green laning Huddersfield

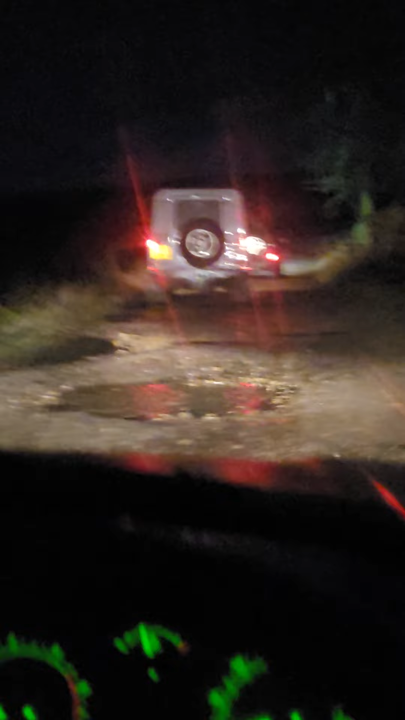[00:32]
I'm up at Ramsden Road, Huddersfield, Jake, I don't know lad in Land Rover,
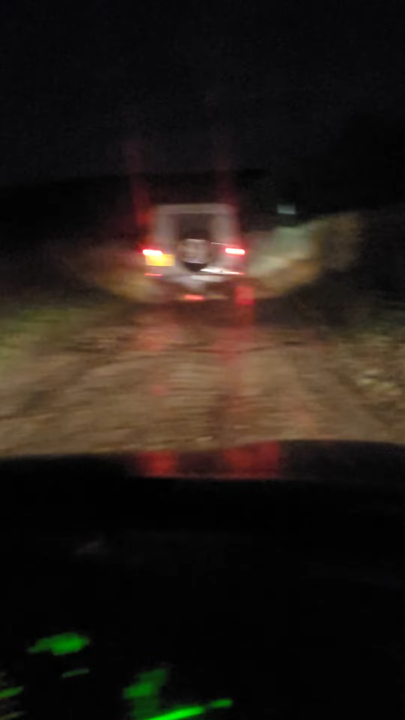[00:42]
I've studied Green Lanes, I'm in a Land Rover TD4, Jake's in a TD4, and that guy's got too much money bro, he's in a big disco, I'm here for the disco, heading out towards Ramsden Road,
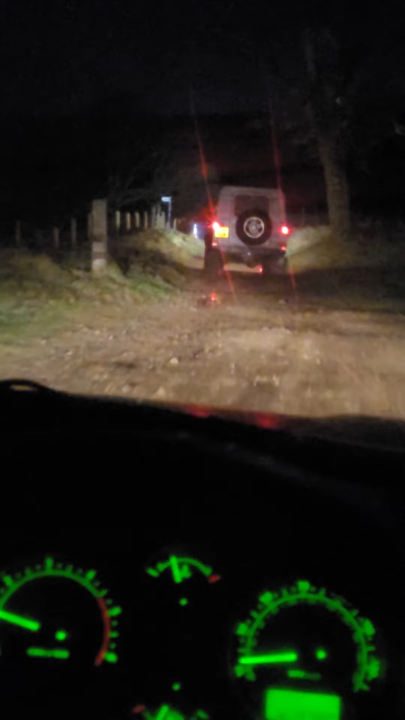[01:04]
absolutely gorgeous sky, clear, sounds like I've got a mouse under that bonnet, squeaky as fuck, Jake leading the way. A mixed terrain, fucking Jake's flying as usual,